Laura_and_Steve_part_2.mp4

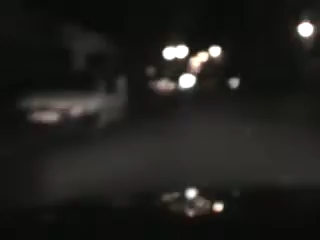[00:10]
It's driving along like a little good little car. It's driving along. Woohoo! Looks scary, Laura.
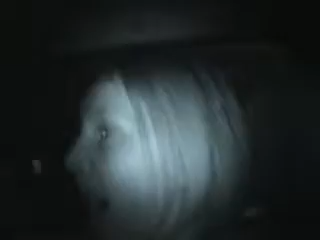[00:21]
Me scary? Never. I'm a very scary person. Woo! And welcome to Sainsbury's, people. Stephen used to work here.